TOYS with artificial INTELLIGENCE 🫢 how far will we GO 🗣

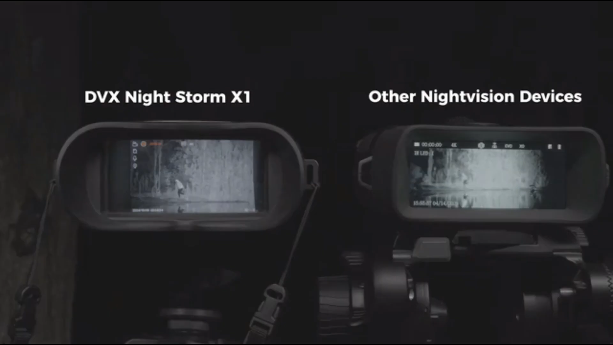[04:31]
From distant trees to the smallest movements, 52 million pixels capture every detail with military-grade precision.
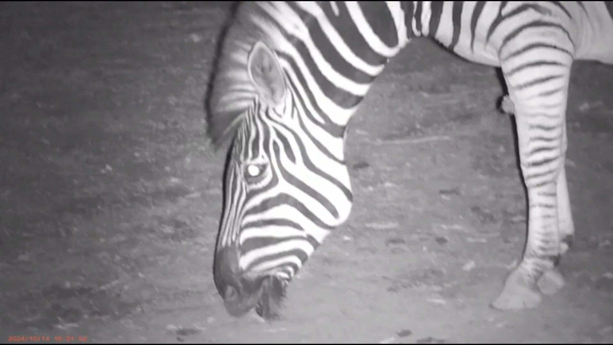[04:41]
while a 13-degree field of view gives you a wider perspective of your surroundings.
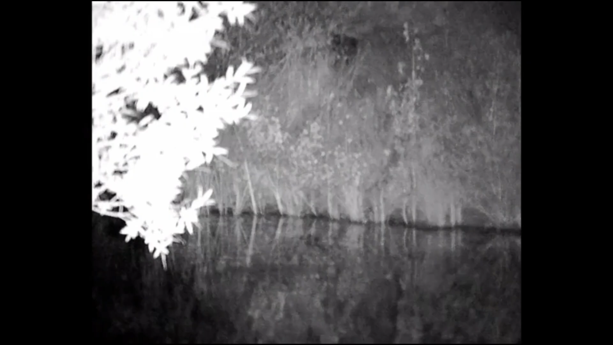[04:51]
On land or underwater, Nightstorm X sees everything up to 100 meters below the surface, day or night.
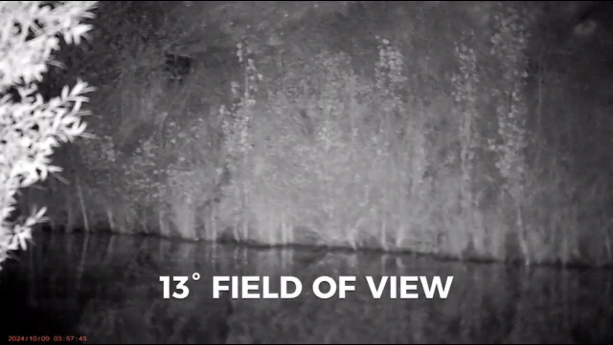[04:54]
Four modes. One mission. Absolute clarity.
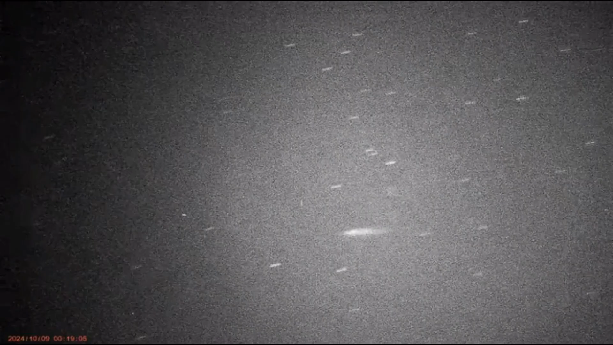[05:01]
From dusk to the darkest night, adjust your vision to match the darkness around you. Whether you're hunting in the woods or exploring the depths of the ocean, the DBX Nightstorm X1 thrives where others fail.
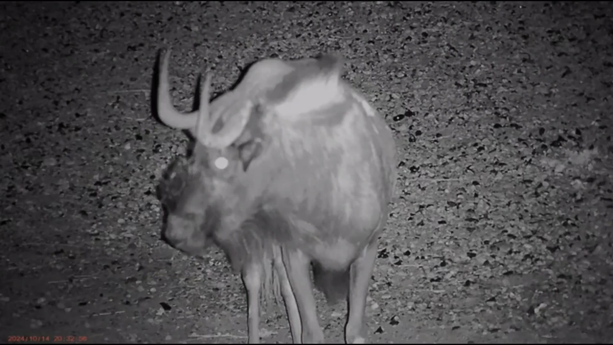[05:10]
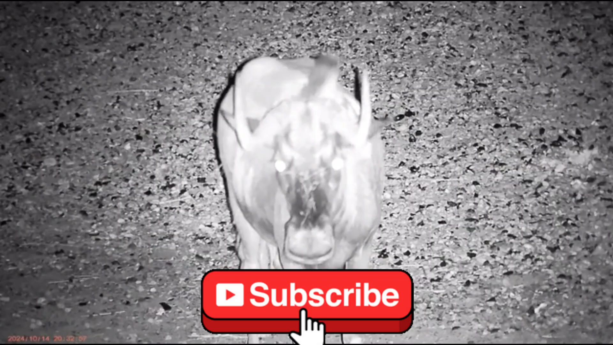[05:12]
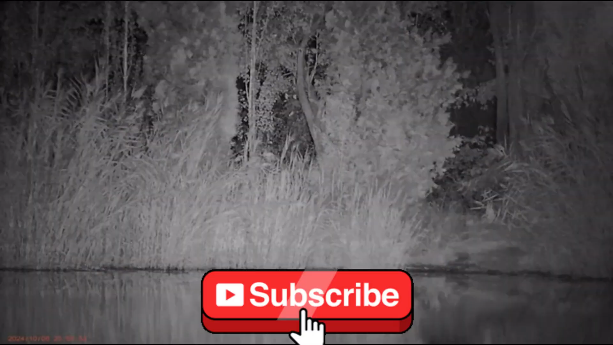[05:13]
With IP65 water and dust resistance, it's not just about surviving the elements, it's about going beyond.